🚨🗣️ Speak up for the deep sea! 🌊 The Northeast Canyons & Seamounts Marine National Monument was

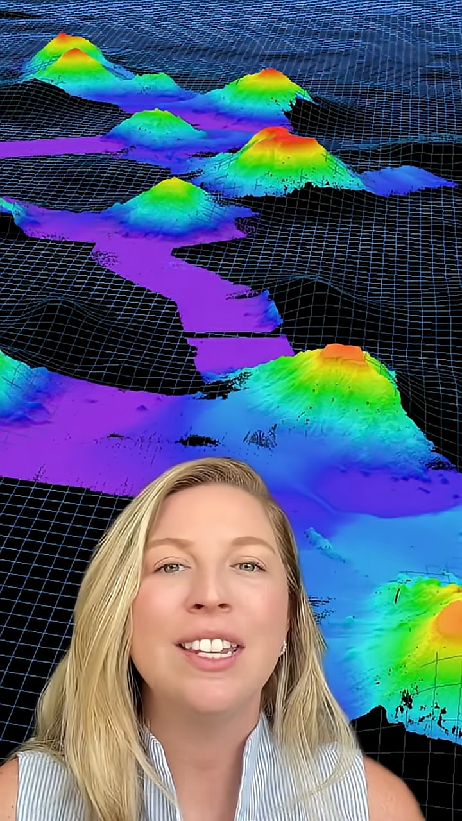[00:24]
the sea mounts in the northwest Atlantic off the coast of the United States create unique habitats for deep sea organisms. The volcanic rock, also known as basalt, allows for colonies of corals and sponges to settle here.